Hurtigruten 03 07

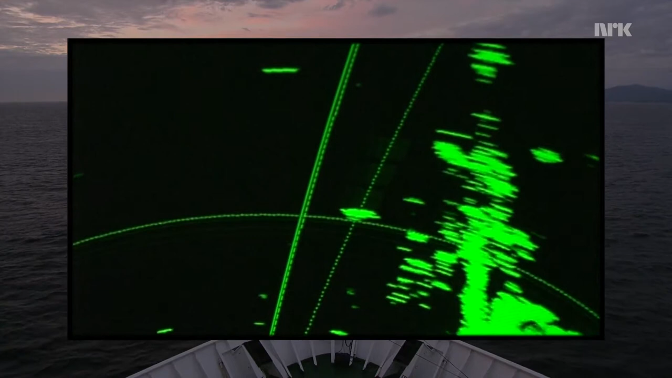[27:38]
har snart posisjon her, 6,2 nautisk mil og en peiling på 0,83 grader.